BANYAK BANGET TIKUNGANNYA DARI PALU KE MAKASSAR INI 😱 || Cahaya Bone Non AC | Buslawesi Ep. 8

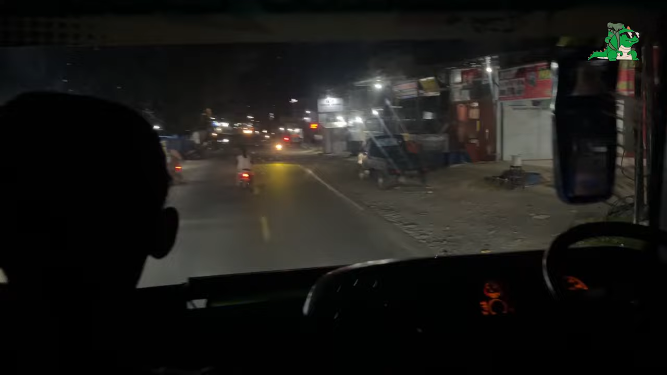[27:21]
Kecamatan Kaluku, Kabupaten Mamuju, Provinsi Sulawesi Barat. Kita di Kaluku, Mamuju, Sulawesi Barat.
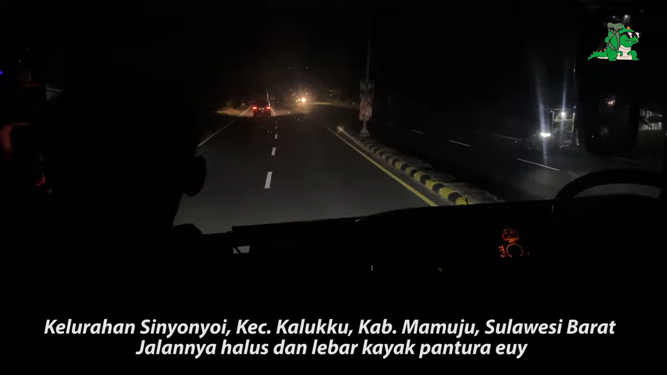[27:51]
Nyonyai, Kaluku, Mamuju, Sulawesi Barat. Ini jalannya lebih gede. Ada kayak pantura ya, jadi dua jalur. Isi Nyonyai, Kaluku.
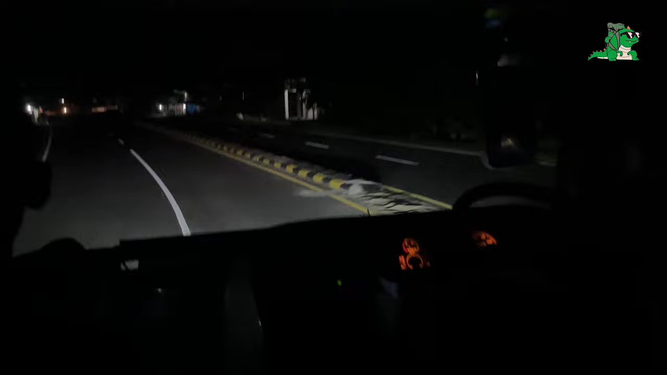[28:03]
Ini jalur nggak ada lurusnya, belok terus.